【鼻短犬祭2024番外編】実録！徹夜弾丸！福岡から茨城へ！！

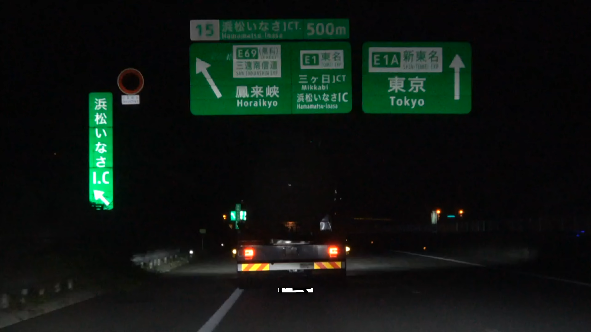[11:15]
東京の文字が見えました。120km 道路です。